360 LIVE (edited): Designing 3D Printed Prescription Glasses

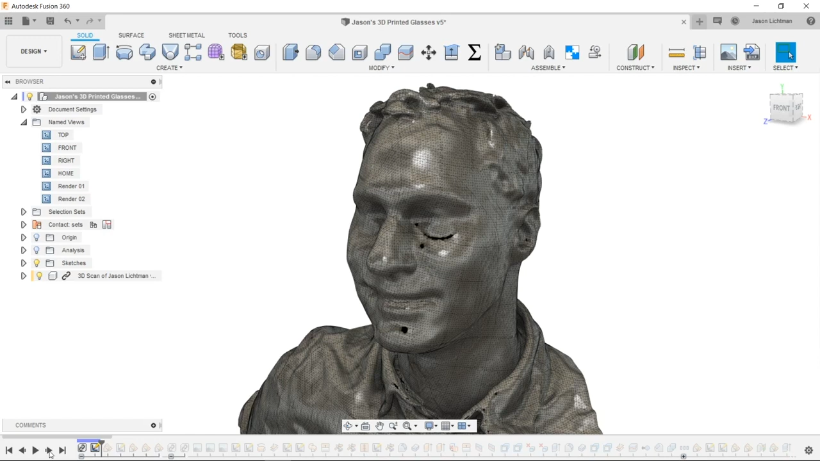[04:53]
All right next thing I did was I took this scan and I tried to pull information for where my eyes are and that's important because at the end of the day I want my glasses to be very clear and knowing where my eyes are relative to the lenses is going to allow me to design those lenses perfectly around my face and around my eyes. So here you're going to see in a moment I have a sketch and the very
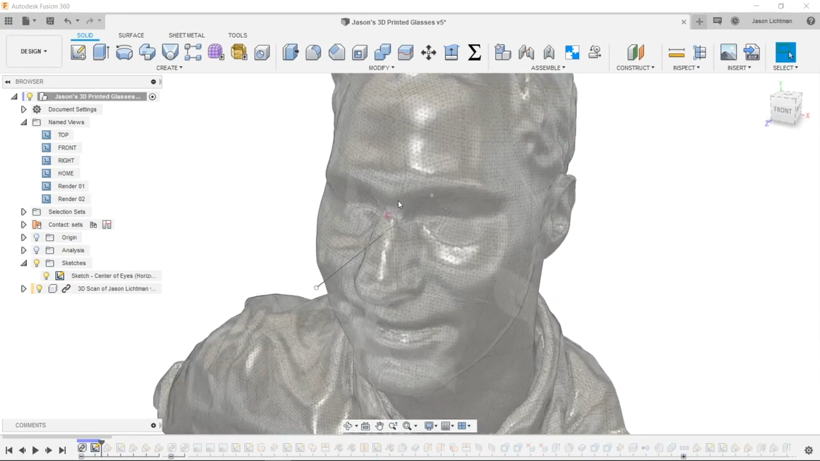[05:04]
first thing I did we'll actually look at this from a right view is I showed a line and this horizontal
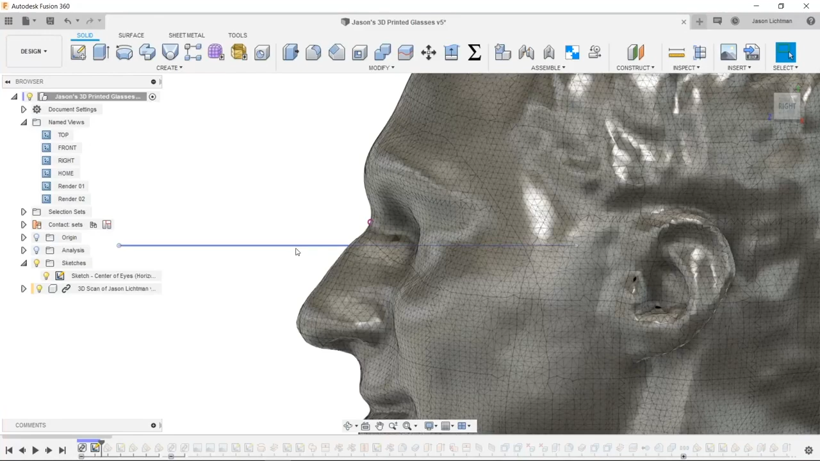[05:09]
line goes through the center of my eye right around here. Perfect.
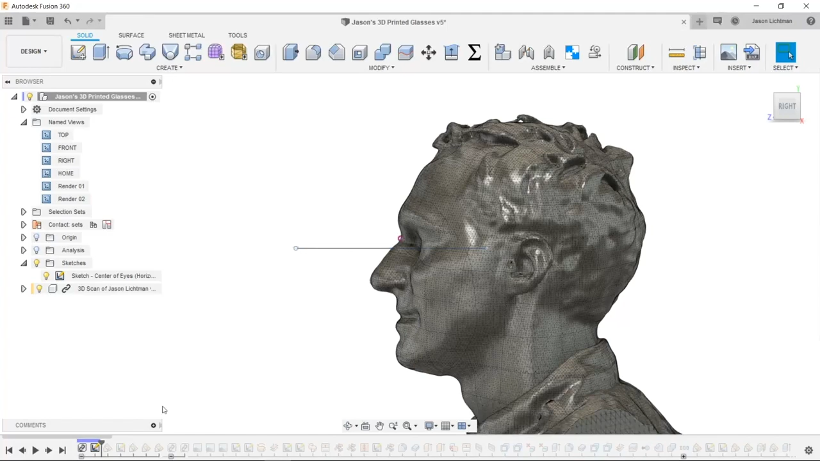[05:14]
Then I used that sketch to create a plane and you can see that plane here
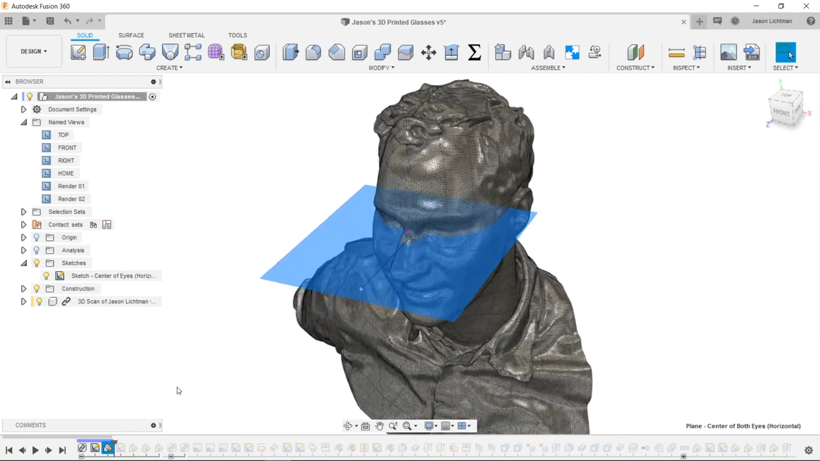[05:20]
is the horizontal plane that again goes through my eyes.
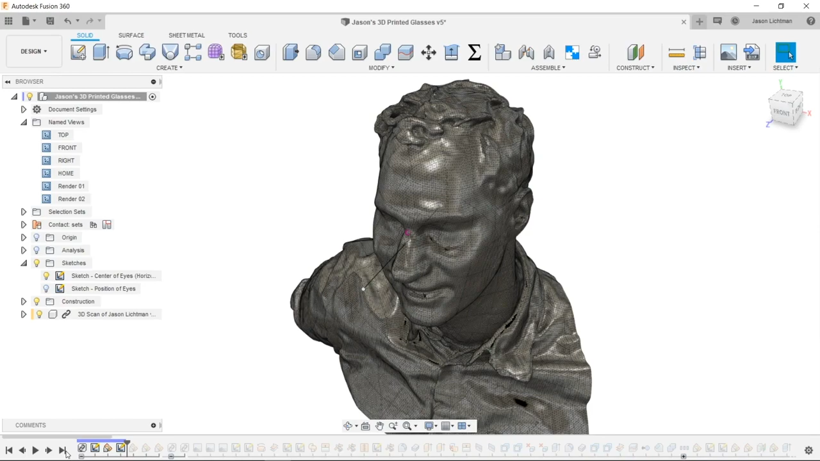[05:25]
Next on that plane I drew a sketch that shows the position of my eyes and we'll go and look at it from this view.
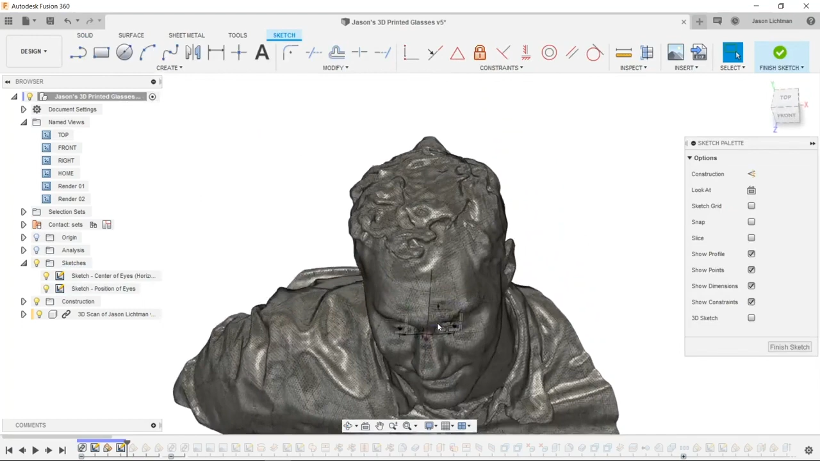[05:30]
We'll zoom in just a little bit and you can see that I drew a circle that is approximately the diameter of my eye. The diameter doesn't really matter. It's more about the position of the very front of the eye or the center of my pupil. I also put the distance from the center of my face to each pupil.
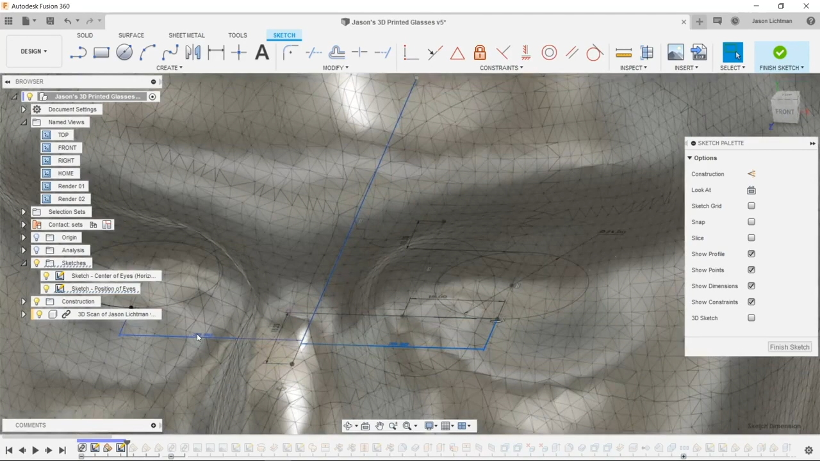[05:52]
That's right here as well as right here and now I'm good to go. So we'll go and finish that sketch and move on to the next.